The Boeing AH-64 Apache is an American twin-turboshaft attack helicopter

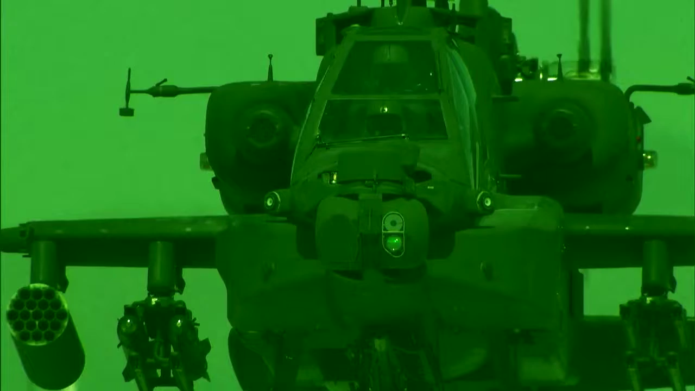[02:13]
WE CAN IDENTIFY A PERSON WITH AN AK-47 FROM OVER 3,000 METERS AWAY IN PITCH BLACK.
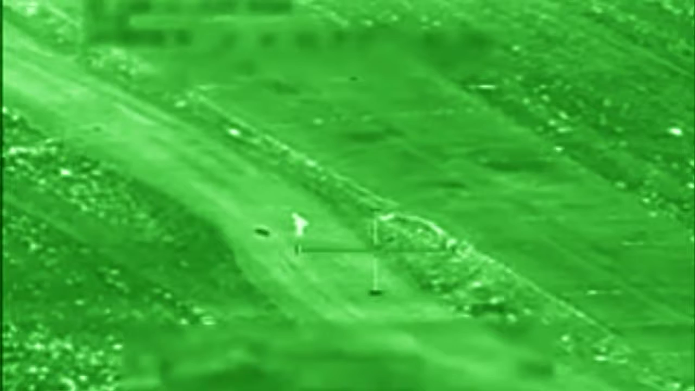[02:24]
IN AFGHANISTAN, TALIBAN PLANTING BOMBS ON CONVOY ROOTS HAVE BEEN LEARNING THIS THE HARD WAY. WE'RE TRACKING MOSTLY TWO TO THREE INDIVIDUALS.